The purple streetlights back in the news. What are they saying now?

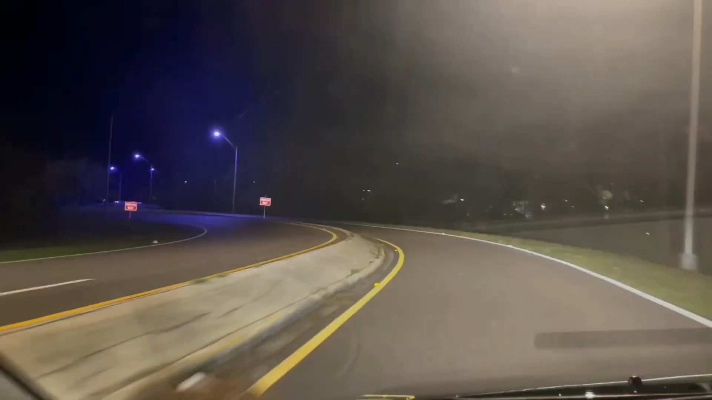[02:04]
The only change that I've seen is some of the purple lights that I used to see now can switch between purple and white. That's the only difference that I've seen. And you would think if this was identified, it's definitely over two years ago. Right. If it was identified over two years ago and they were getting right on it, we wouldn't be seeing these purple lights anymore all over the country.
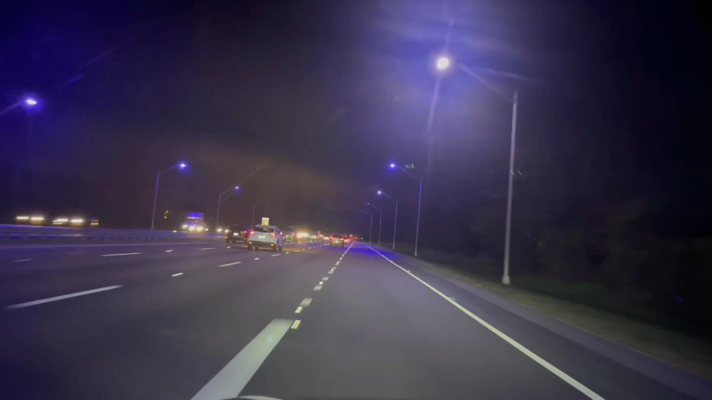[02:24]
And this is just a little Florida local story.